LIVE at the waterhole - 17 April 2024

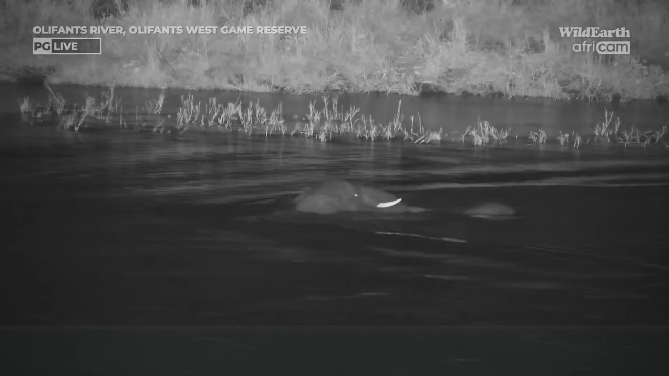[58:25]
Check it out. So a little nighttime swim on Olifants West Game Reserve, one of Afrikaans' other feeds, showing that elephants don't do a whole lot of sleeping through the night. When it's nice and warm in the summer, we do tend to see them coming down to rivers and dams for a swim, and certainly continuing that relentless pursuit of food.
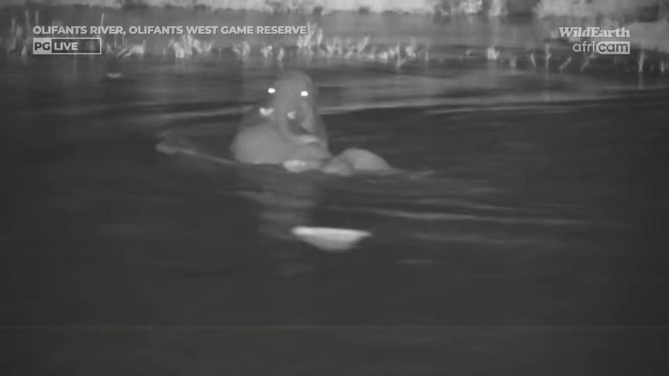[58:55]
And while the Olifants River is the home of the Nile crocodile,
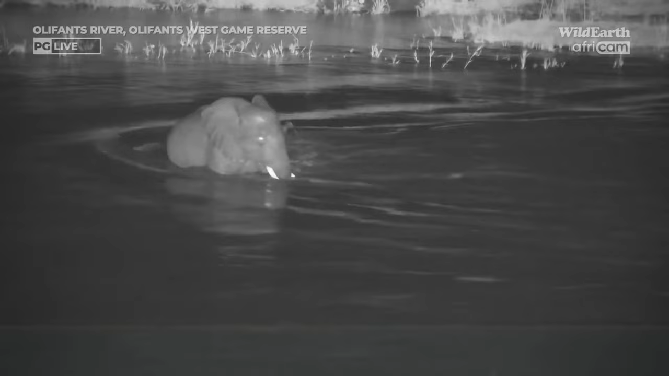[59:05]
now these guys are not in too much danger of attacks from crocs. They are occasionally grabbed on the tips of their trunks by crocodiles. Thought that might be one passing behind. It's just a log, a logodile.
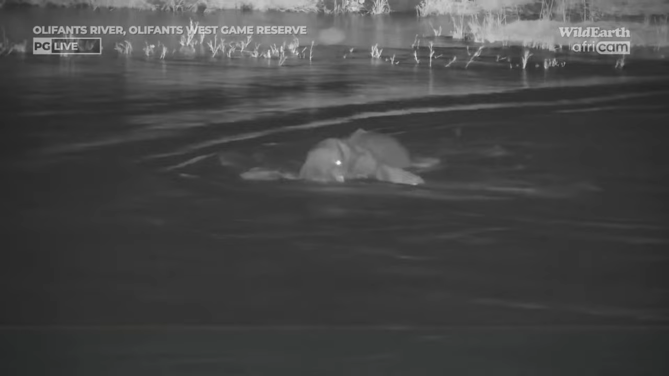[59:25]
They can occasionally be grabbed on their trunks, but I've never ever heard of an adult elephant being pulled into the water by a croc. They're just too big, too strong.